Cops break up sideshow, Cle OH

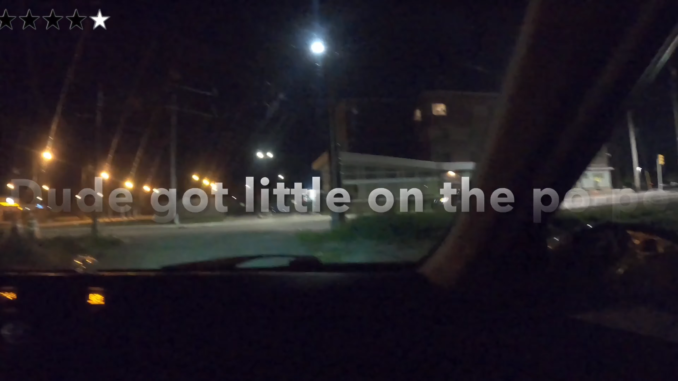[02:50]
Yep, they going after him. Hold up, Cole. There's another one.
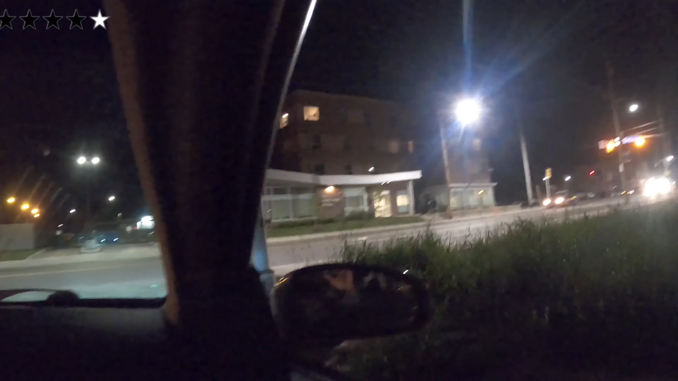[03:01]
They gonna catch him? Is it another car over there? Hold up. Wait.
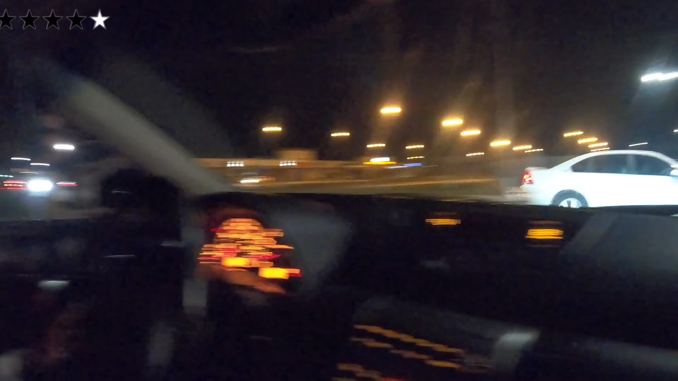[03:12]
Back up, love. Back up. What? Back up. Just back up.
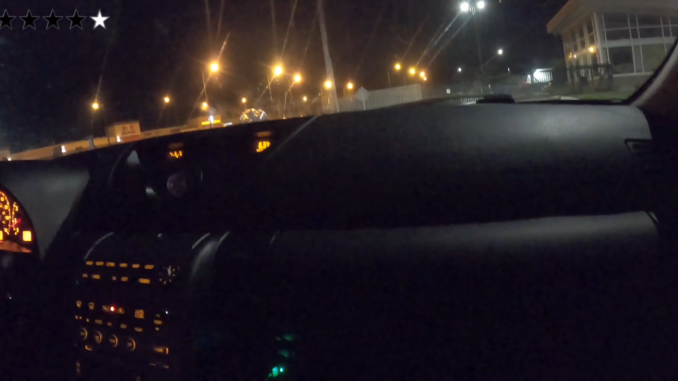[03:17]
All right, right there. Right there. You good?
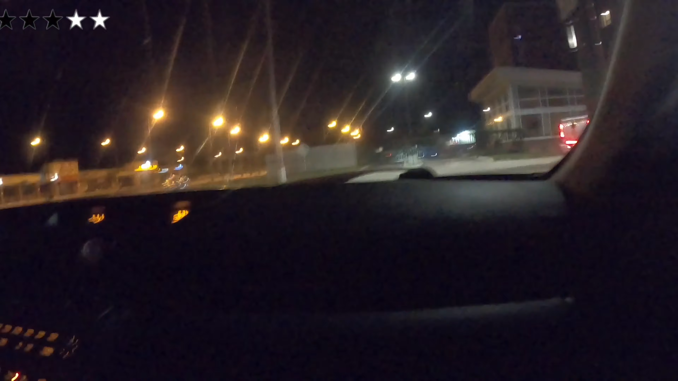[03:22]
His boy with the black one, he bounced that way.
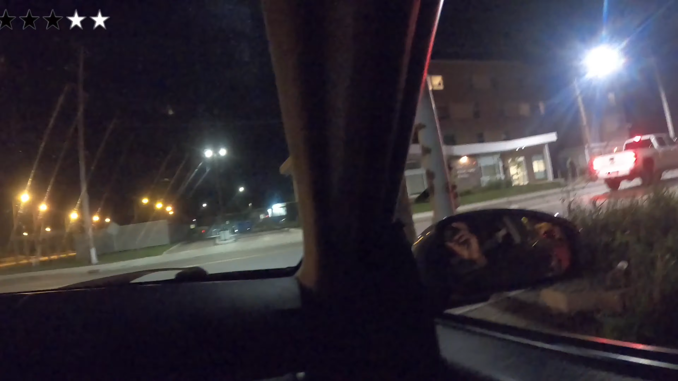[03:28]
Ain't no more of them. Hey, that's the one who almost hit me the other day, this white one. There was only two. But he know how to drive the... See how he came through the thing. Did you record all that? I missed him peeling off. Oh, but you got him going. You got him going. Two, yeah.
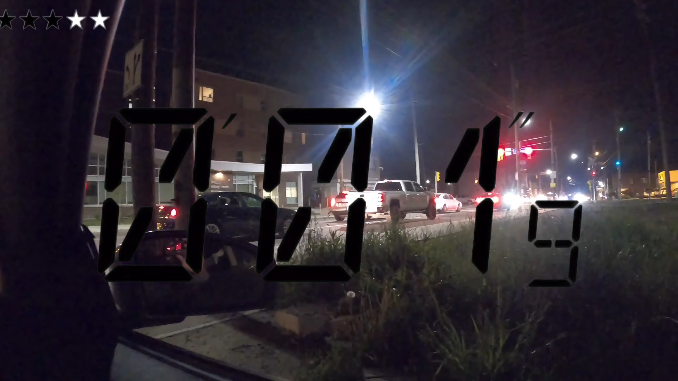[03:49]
In the circle. Yeah. They saw you record. Oh.
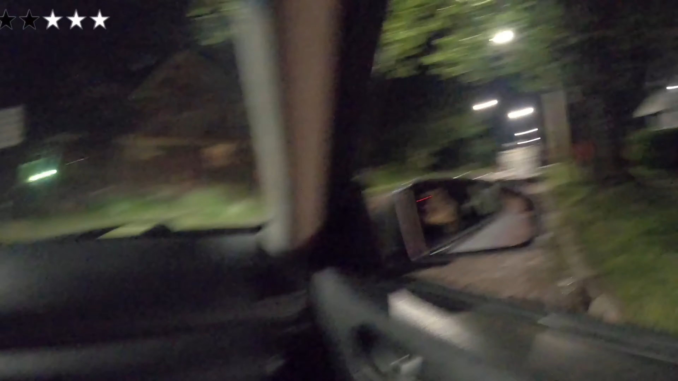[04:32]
Oh, they after they you. Are sirens. Man, I wouldn't know what to do with a car after that.
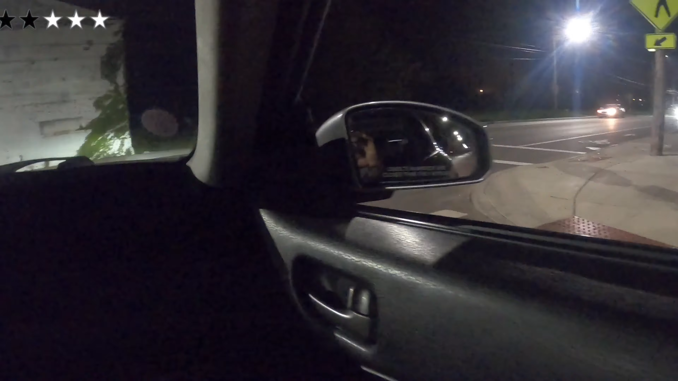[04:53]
There's one. They right there. There's one cop right there. Go. Go home. No. I ain't ready to go home. From what we understand, this is a Dodge Challenger. and it is a Hellcat, 707 horsepower motor in this car.
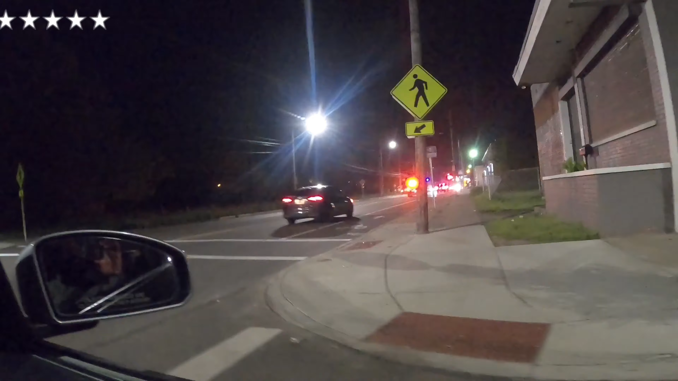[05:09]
It is obviously going way faster than the speed limit here.
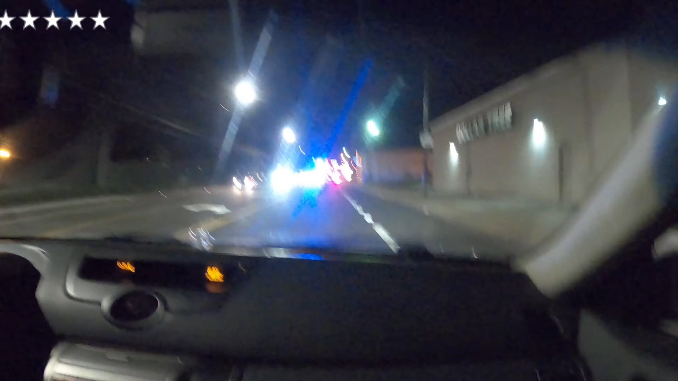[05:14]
Because they're breaking it up now, they don't make everybody go home. Everybody at that club going home now. Yeah, I was like, oh my God, they getting away. That's laughing.